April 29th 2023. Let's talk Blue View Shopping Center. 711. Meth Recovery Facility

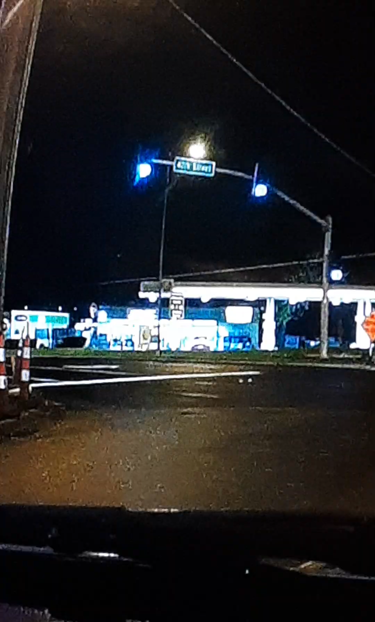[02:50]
okay guys I'm having to dim it down to show you this one vehicle it was set right here it's going to go white on me again but it had its headlights on and uh it wasn't setting at the pump now I've noticed vehicles sitting across the way here from this at this late at night I don't even know if that facility is open that late I know they close at a certain time but uh I have noticed vehicles you don't even after midnight